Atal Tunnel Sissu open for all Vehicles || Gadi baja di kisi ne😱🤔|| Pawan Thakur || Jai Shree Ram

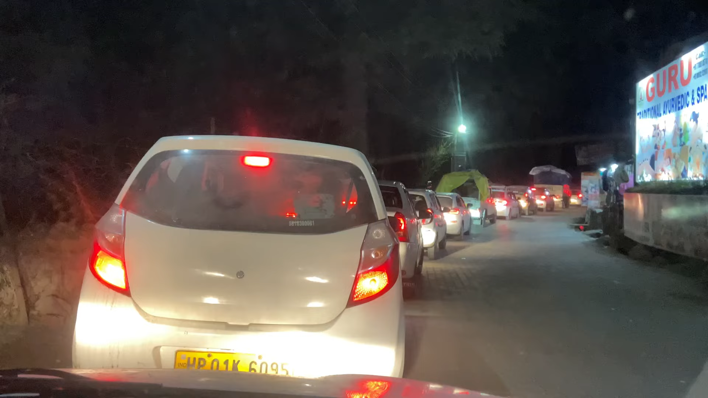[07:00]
चीज चीज का ट्रैफिक लगा है यहां पता नमीगा बुड़ी यह कर दे हो नहीं साइड में खड़ी शाहीच से तो उस चीज यहां देखो वला कैसा ट्रैफिक लग रहा है जैसे में जून लग गया है कि अगले ब स्पार्व अबढहे दो और मेध के ईस्ट